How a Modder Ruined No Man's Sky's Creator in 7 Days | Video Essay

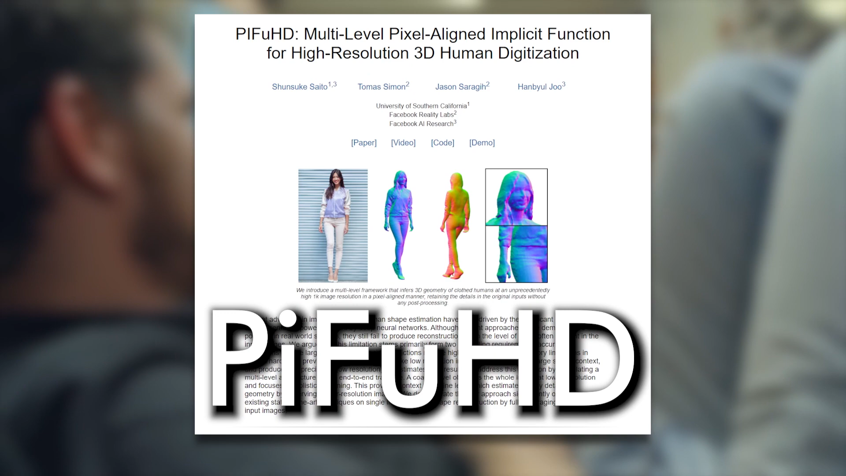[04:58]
An AI algorithm that takes the picture And generates a 3D